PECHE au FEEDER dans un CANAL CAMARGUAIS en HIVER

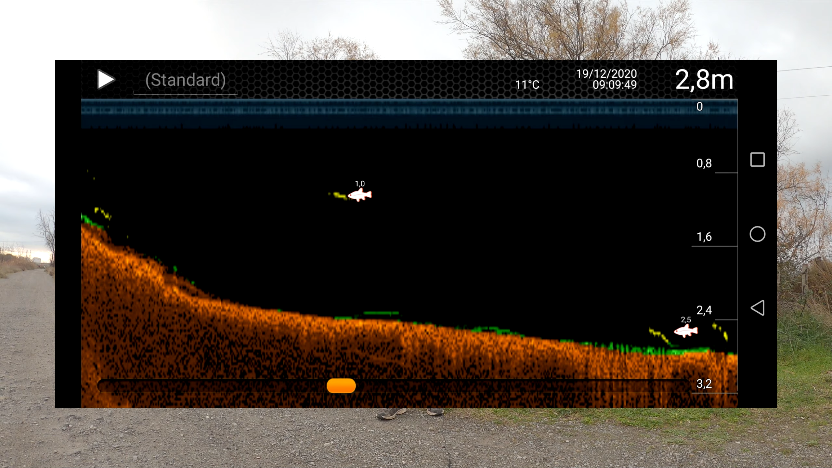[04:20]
On screen: depth 2.8 m, water 11°C
Donc j'ai vu quelques échos de blanc. On va essayer de stagner l'amorce dessus et les faire venir et les garder tout au long de la journée sur ce poste là.